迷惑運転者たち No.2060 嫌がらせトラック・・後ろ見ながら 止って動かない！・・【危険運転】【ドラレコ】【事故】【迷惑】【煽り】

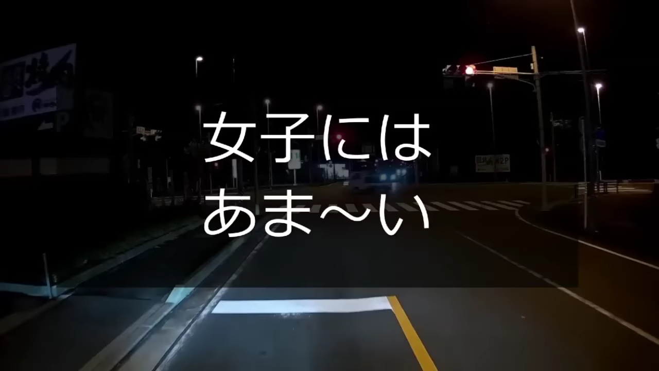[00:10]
おいおいおい、お嬢ちゃん、右折車線から来たね。直進だよな、お嬢ちゃんよ。引かれんなよ、おい。